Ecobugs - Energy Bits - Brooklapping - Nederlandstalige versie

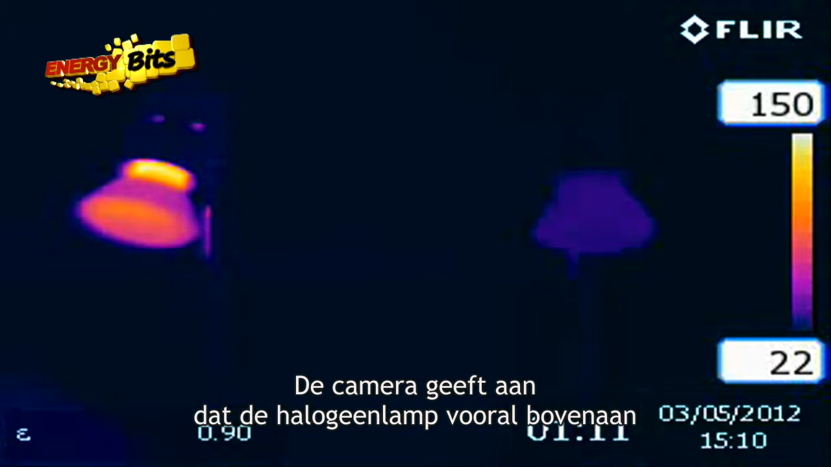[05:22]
The camera's showing that the halogen one on the left, especially at the top, is getting up to near 150 degrees Celsius.